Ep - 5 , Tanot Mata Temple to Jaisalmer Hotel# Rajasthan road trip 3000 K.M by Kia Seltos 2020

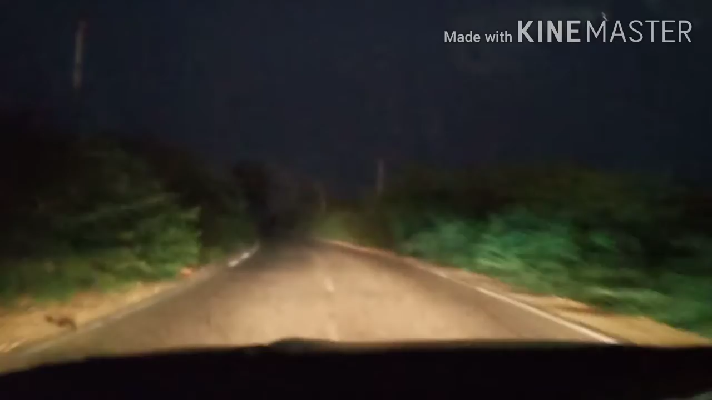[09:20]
जंगल पूरा जंगल के बीज हम पूरा जंगल में चल रहे है यार